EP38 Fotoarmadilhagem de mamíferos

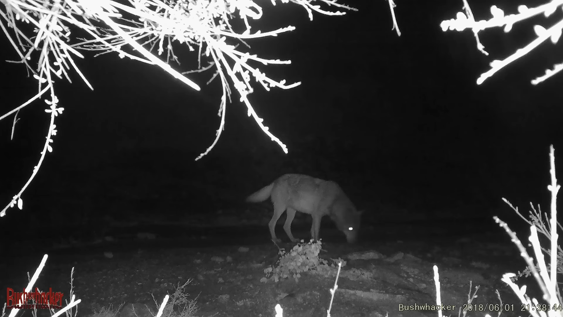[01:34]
As câmaras utilizadas nesta metodologia dispõem de um sensor que é ativado sempre que deteta algum movimento ou fonte de calor na sua área de ação,
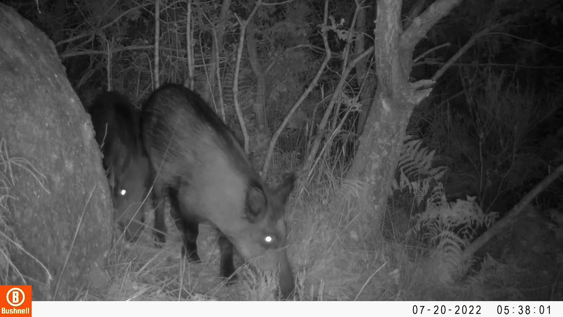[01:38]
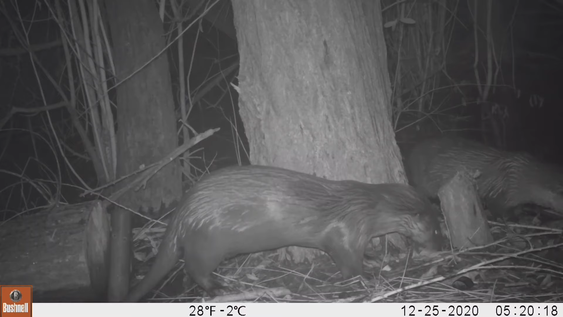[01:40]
disparando uma fotografia ou registrando um vídeo. Das 14 espécies de mamíferos carnívoros